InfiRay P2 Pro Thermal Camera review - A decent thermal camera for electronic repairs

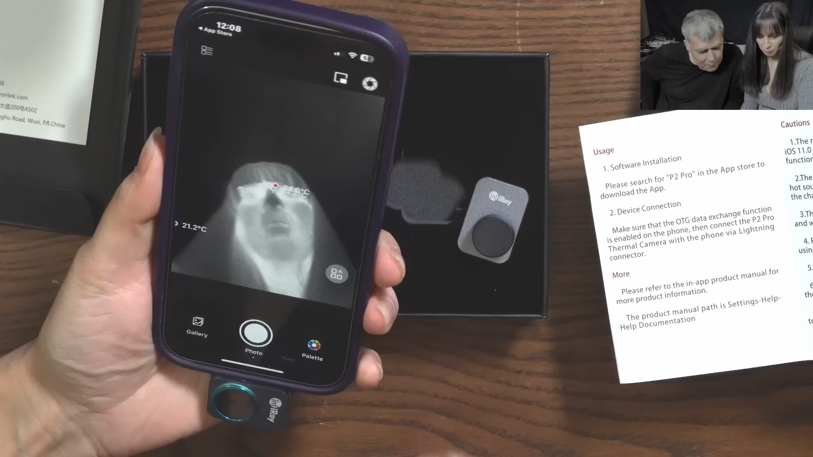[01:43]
Oh my god, it's so ugly. Yeah, we have picture. Wow. Wow.
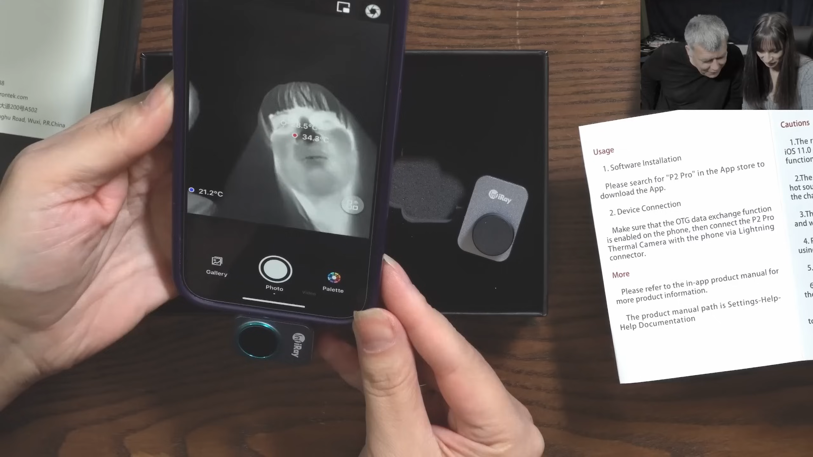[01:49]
Wow. Palette, I believe from here. Oh yeah, that's cool. It's so ugly. No, I'm beautiful. I'm beautiful. I'm beautiful.
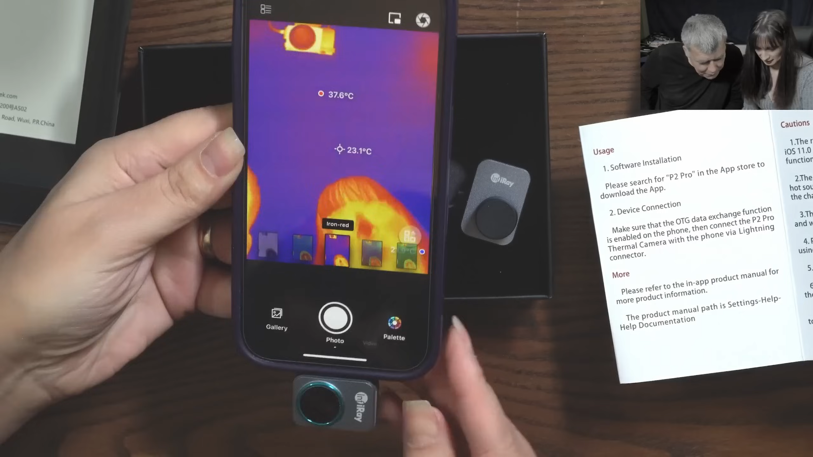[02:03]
On screen: spot 23.1°C
Let's check on the motherboard. You know, I'm curious about this because on what we are doing, you know, we are, we need like macro things. Yes. But the resolution is quite, quite good. You don't think? Yes. I mean, check on the details on my hair. Yeah, why your hair is black? Because you have white hair.
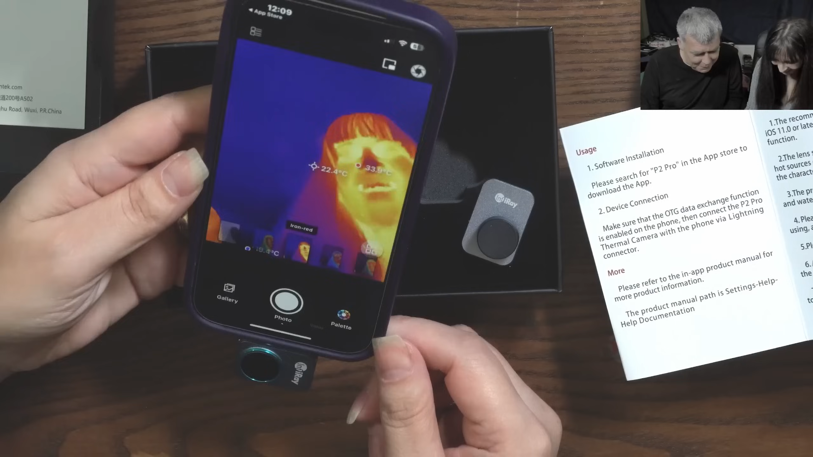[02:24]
Because it's cold. Oh, okay. Right.
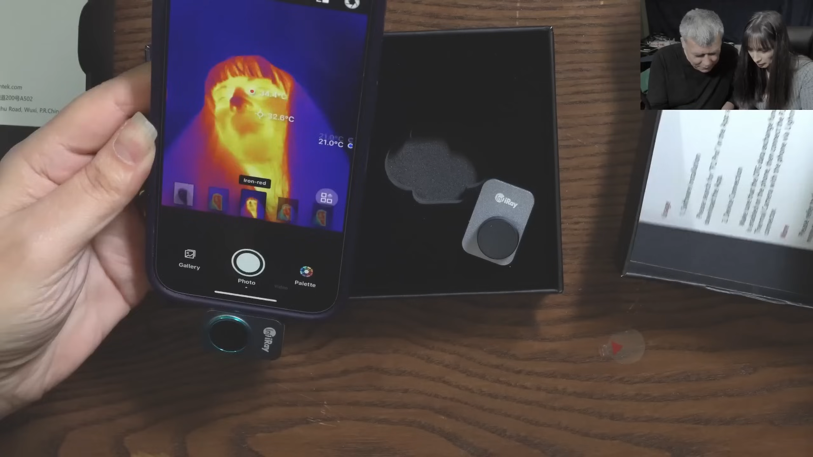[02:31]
Yeah, let's bring the board. Yeah, try for this. Yeah, like that. Oh, it's magnetic.
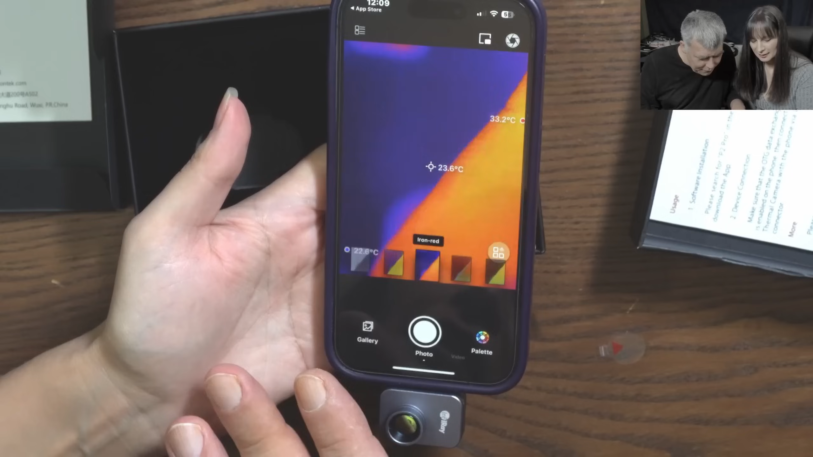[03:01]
On screen: spot 23.6°C
Yeah, no closer. Let's bring a board. Let's bring a motherboard.
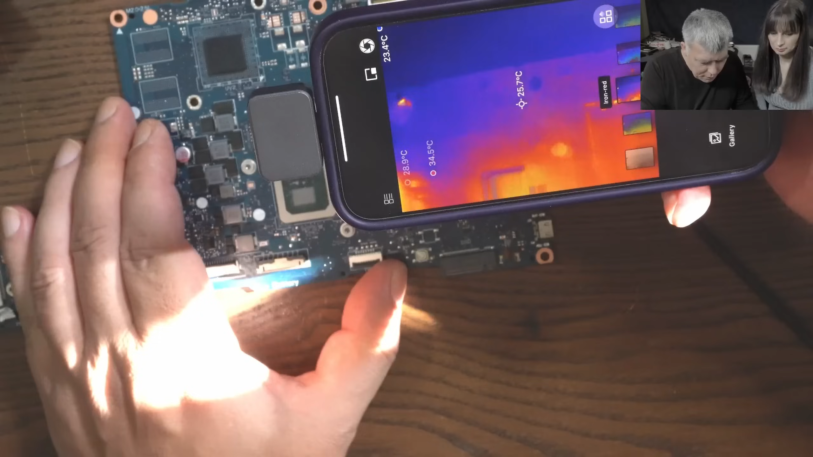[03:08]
On screen: spot 25.7°C
Okay, you know what? It's doing the job. So check here. Here we have a motherboard. I connect the motherboard. I think we can see the current which is taken by the motherboard.
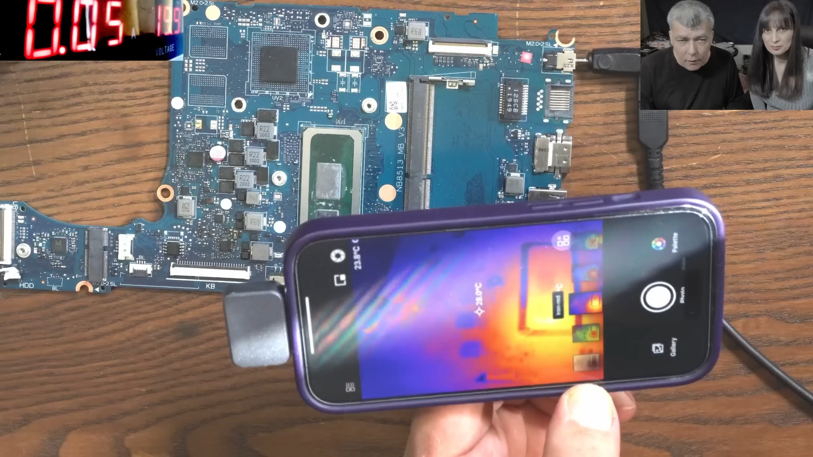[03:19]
It's taking like 50 milliamps. But the CPU check does the chipset. Yeah, it's warm. The chipset is warm. And we can clearly see the power supply here. So probably does the chipset power supply and does the CPU. But yeah, it is doing the job. I mean, you can see the refresh rate. I mean, it's quite smooth. It is detecting the heat. I will power off the power supply.
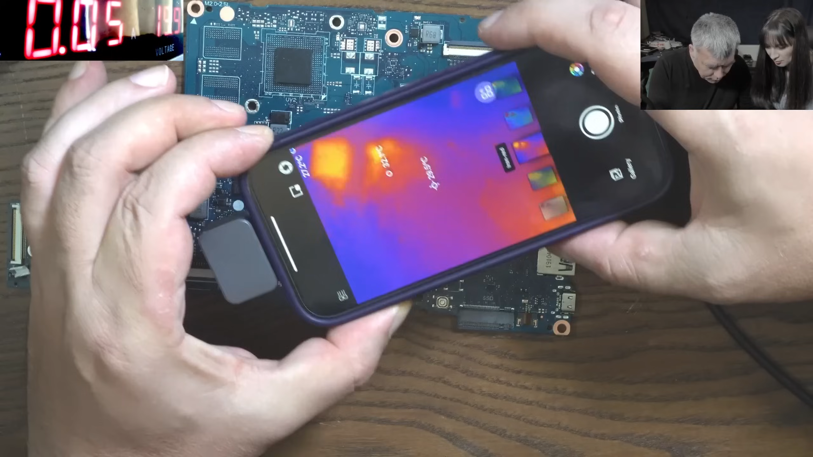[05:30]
And we have the chipset. Let's power off.
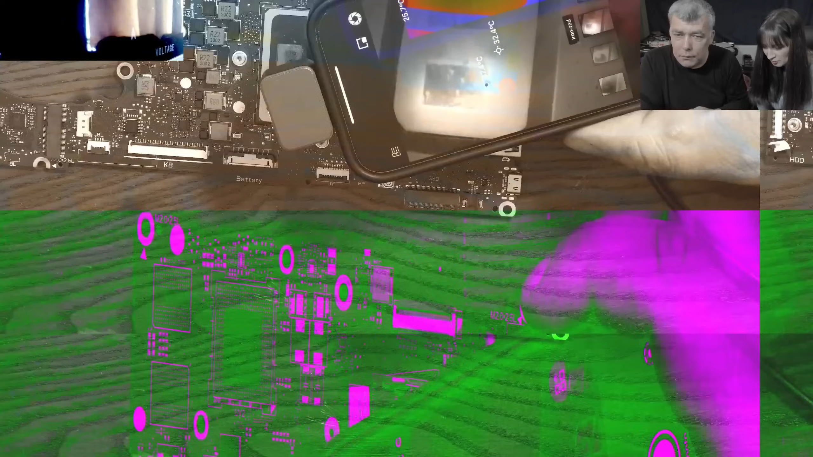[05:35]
Powering off. And yeah, the heat is start spreading. You can see. Yeah, it's going down. Yeah.
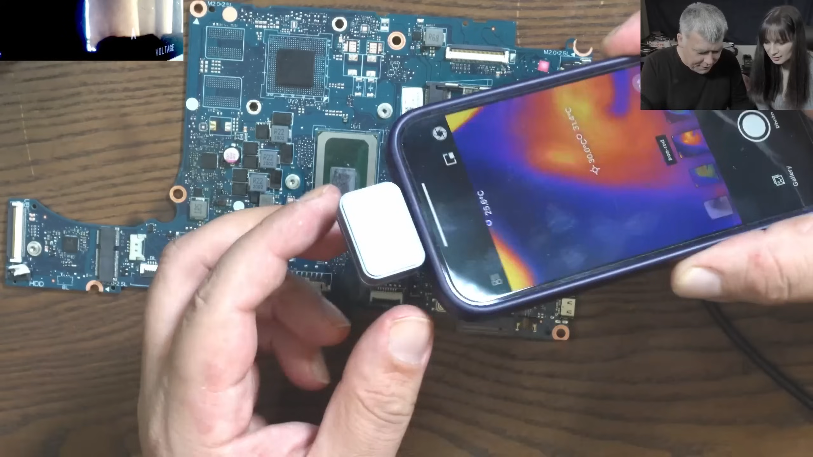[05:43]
So it is, it is pretty cool. I mean, very useful. Quite impressive for it. Just like a small little camera. This is a big advantage because, you know, I can put it here on the desk somewhere and use it. But you can use it like a portable, you know, when you're going, when you're going in holiday, like, and something mystery happens, and you need to fix something, you have your camera.